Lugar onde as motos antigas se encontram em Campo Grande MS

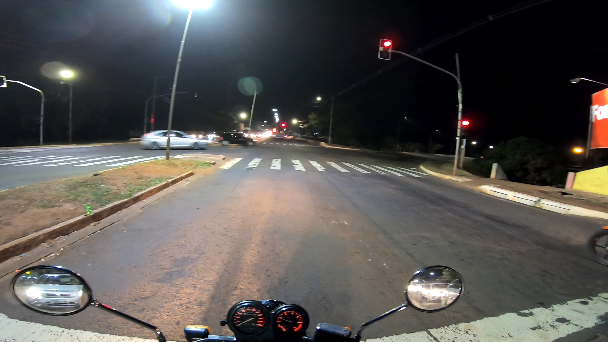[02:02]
Não consegui achar o pessoal. Será que é ali mesmo? Não sei se é ali mesmo, mas deve ser ali mesmo. Fazer o contorno ali, a gente já descobre a cura. Não tenho a certeza ainda. Mas vamos ver se é por ali. Aqui, pra quem não conhece, essa avenida é Manuel da Costa Lima. Com uma Norte-Sul, ou Ernesto Geisel, né? Mais conhecido como Norte-Sul aqui, Campeonato de Mato Grosso do Sul.